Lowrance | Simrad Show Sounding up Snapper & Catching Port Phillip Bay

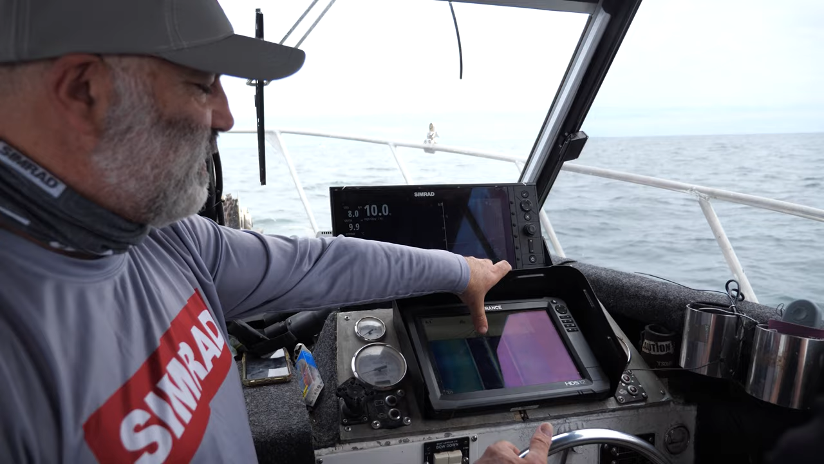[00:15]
is and then it's showing us the surface of the water it's then showing us
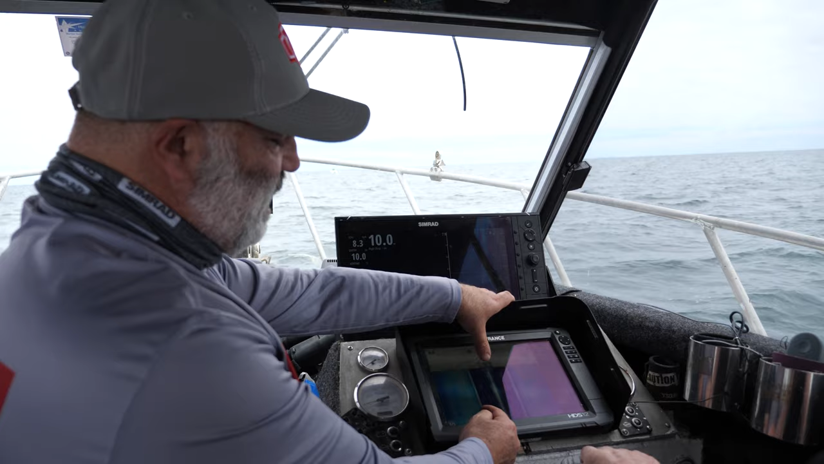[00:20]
out to the left and also out to the right and you can see the sea floor on either side and it's even so we're just going to come up to Tedesco Reef which is
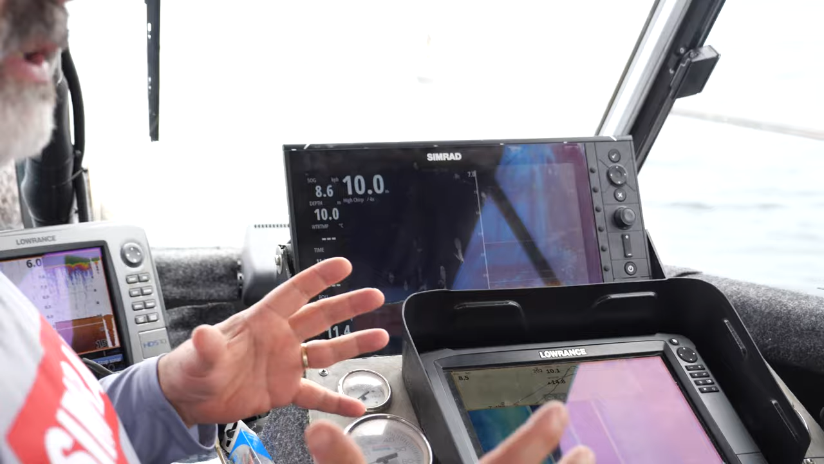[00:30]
all these concrete balls that we've got that they've created an artificial reef and you'll be able to see those and what size they are and what else is down there
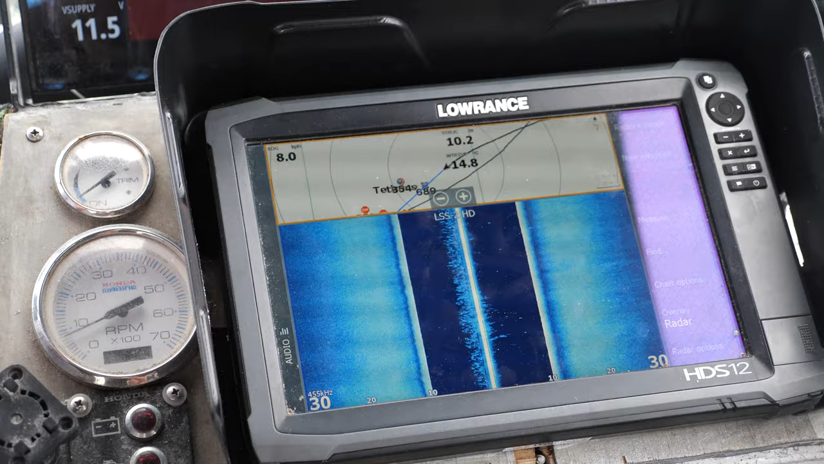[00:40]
small ones are a 500mm half dome ball with holes in it and then the big ones are a 700mm ball same thing half balls and then
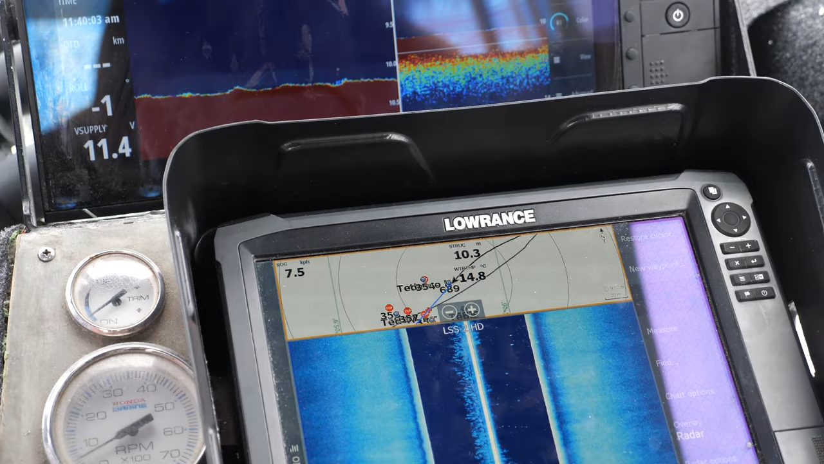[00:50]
they're placed in a basically a square position so they should be coming
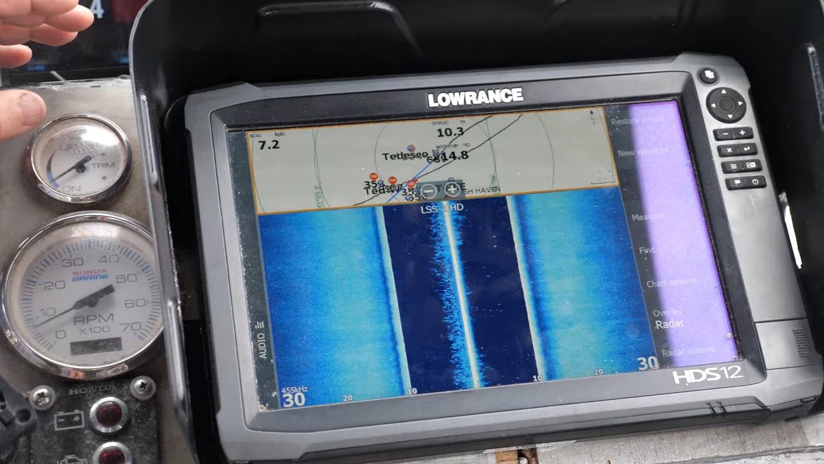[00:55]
up about now there they are there so top of the
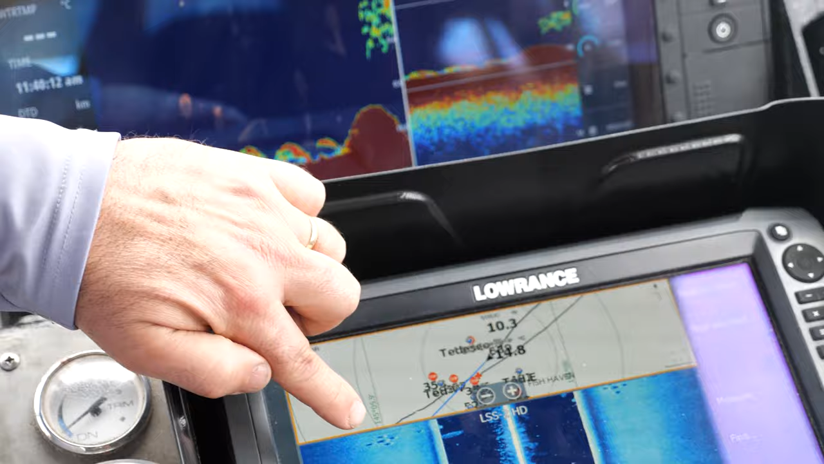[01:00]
screen so these here are out to the left hand side of the boat
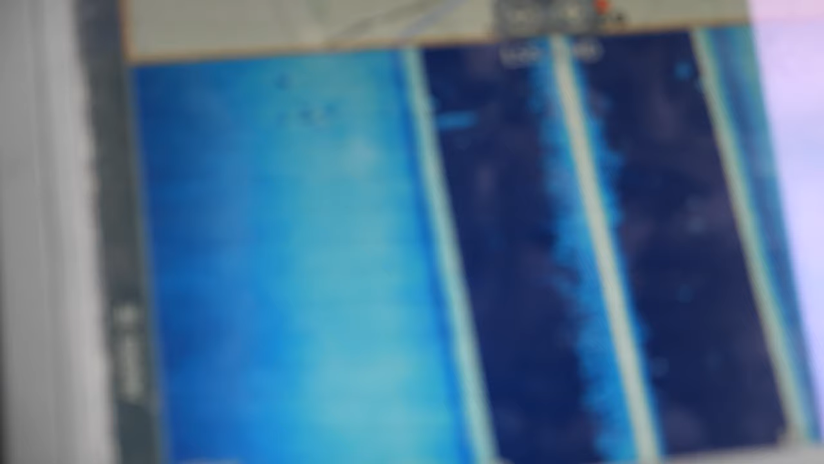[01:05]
and only by 15 odd metres then on the right hand side you can see
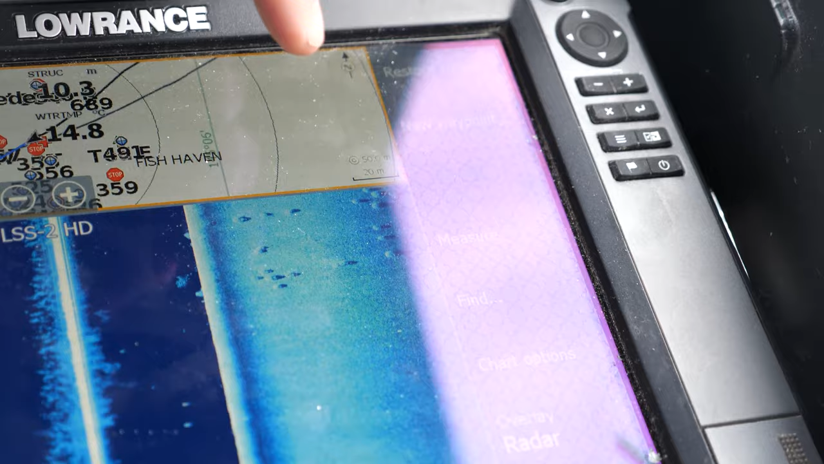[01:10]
the bigger balls on that side and you can see that they're out to almost 30 metres
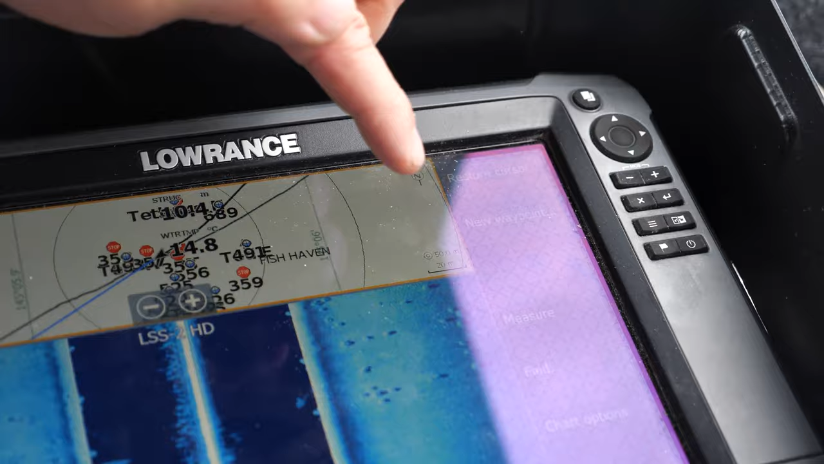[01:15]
so and then on the traditional sonar you can actually see that we've driven
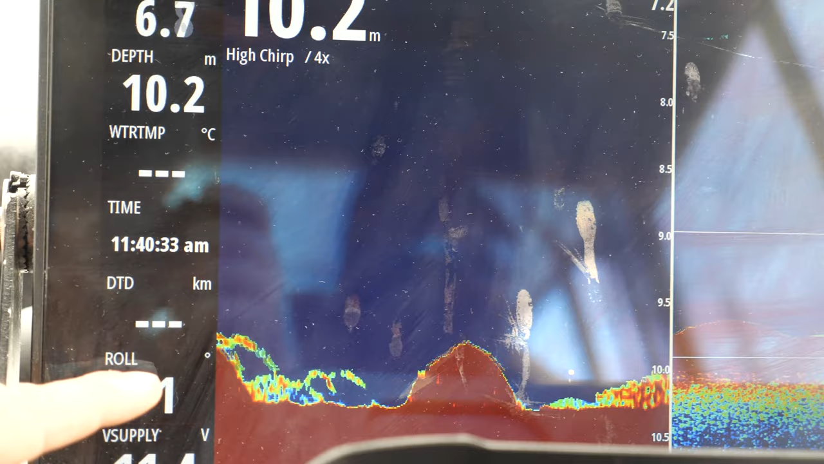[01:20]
On screen: depth 10.2 m
over the top of those concrete balls and we've also got some scattered fish in between
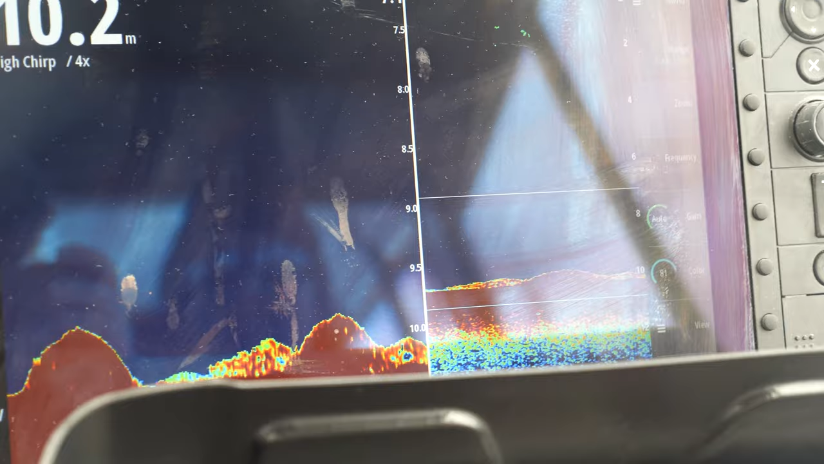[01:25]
those as well
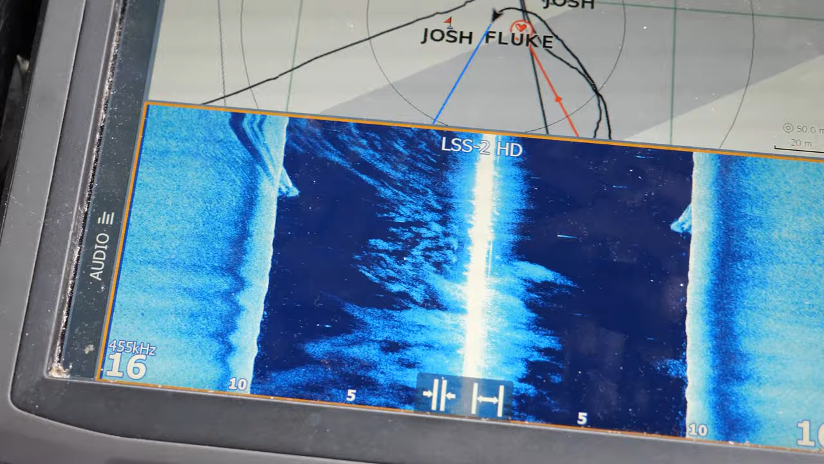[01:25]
I think it's about a four and a half and I think it's about a four and a half metre tinny or fiberglass boat
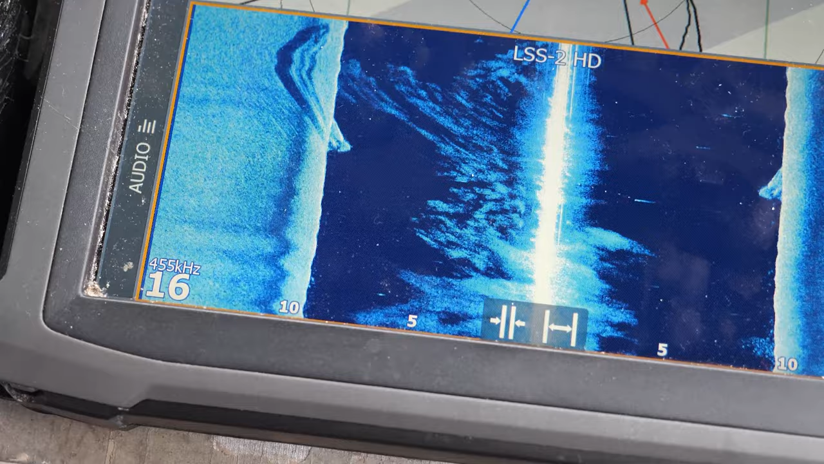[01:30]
we've sort of gone over it a bit weird but that's it so we've gone over it here so
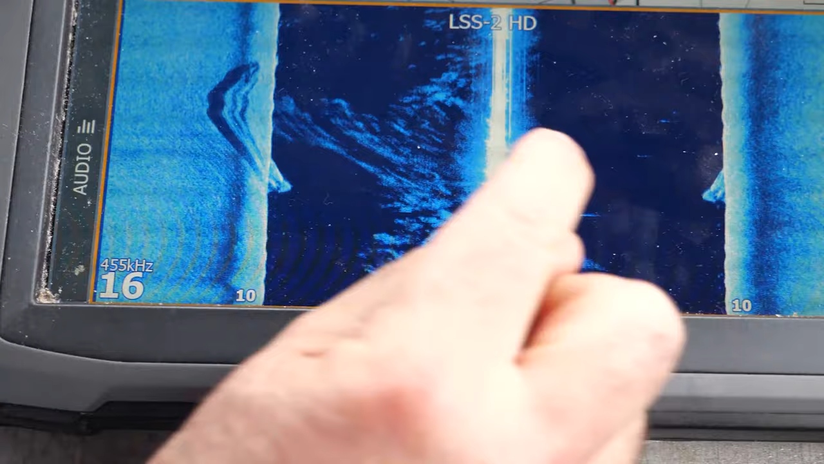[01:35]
the majority is on the left but we have got a section of it on the right so we'll go it back over it so this should appear